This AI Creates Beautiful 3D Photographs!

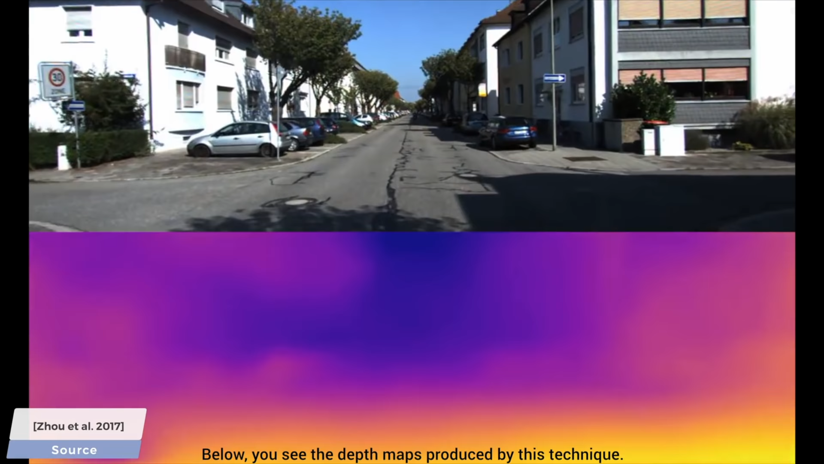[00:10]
These are photographs that are endowed with depth information which enable us to do many wondrous things. For instance, this method was used to endow self-driving cars with depth information and worked reasonably well,
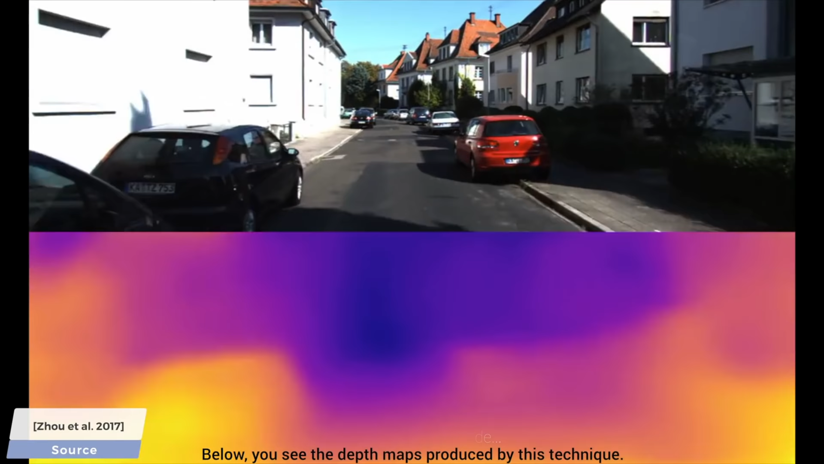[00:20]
and this other one provides depth maps that
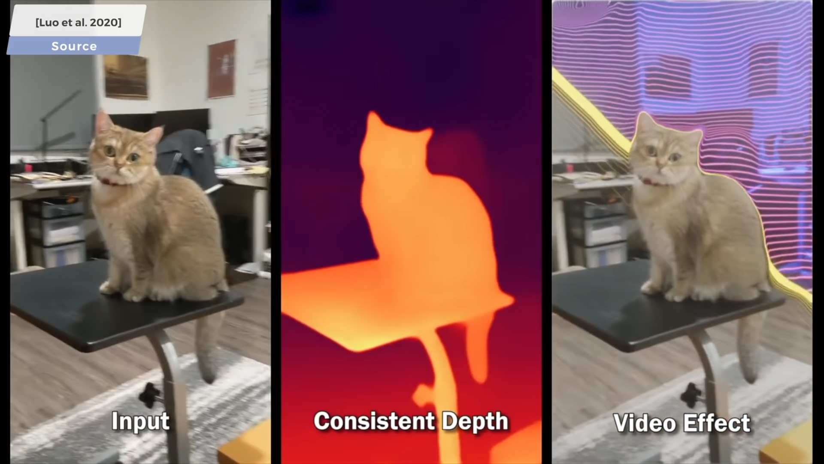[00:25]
are so consistent we can even add some AR effects to it, and today's paper is going to show what 3D photography is.
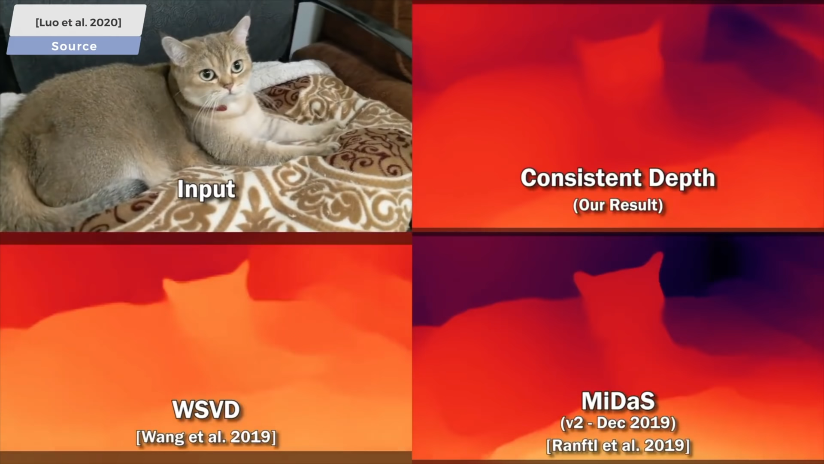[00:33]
However, first, we need not only color, but depth information in our images to perform these.
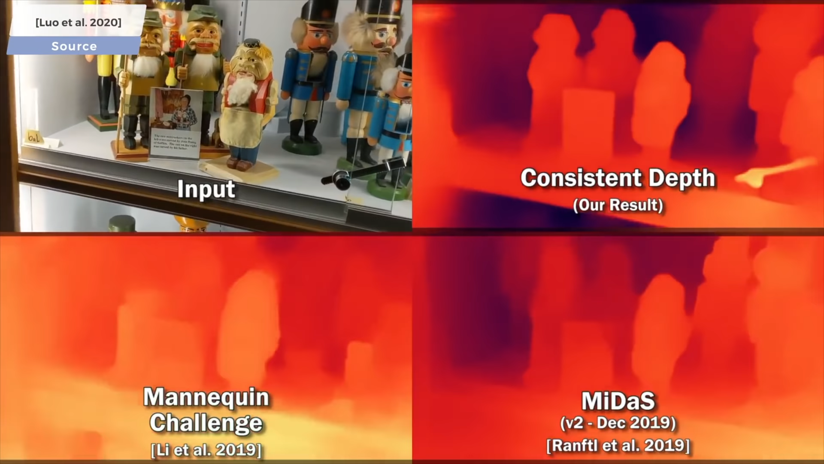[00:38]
You see, phones with depth scanners already exist, and even more are coming as soon as this year, but even if you have a device that only gives you 2D color images, don't despair,
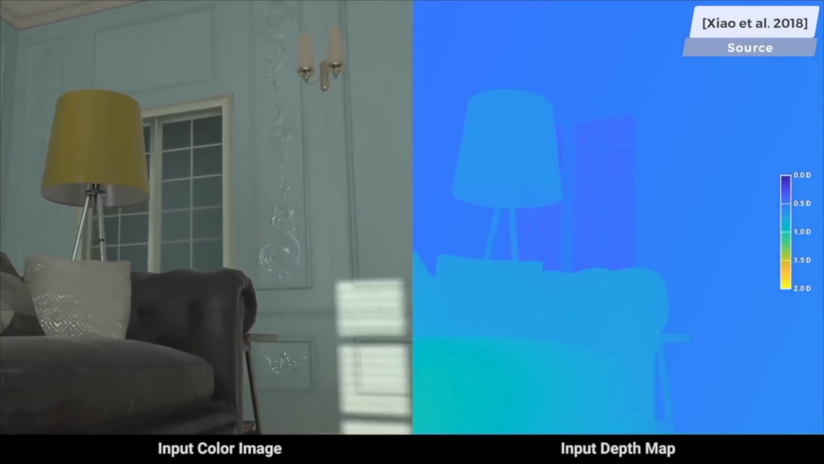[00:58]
there is plenty of research on how we can estimate these depth maps, even if we have very limited information. And with proper depth information, we can now create these 3D photographs where we get even more information out of one still image.